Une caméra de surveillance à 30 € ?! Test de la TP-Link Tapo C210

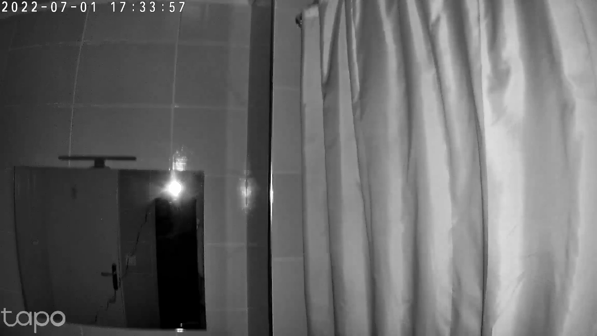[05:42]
Même si l'exposition est légèrement moins poussée que chez sa concurrente directe, le rendu dans les zones les plus sombres permet de bien voir les éléments qui y sont placés. La correction de la distorsion est un vrai plus qui permet d'améliorer le rendu global de l'image. La caméra permet la restitution audio côté utilisateur afin d'observer la scène et interagir avec le sujet filmé.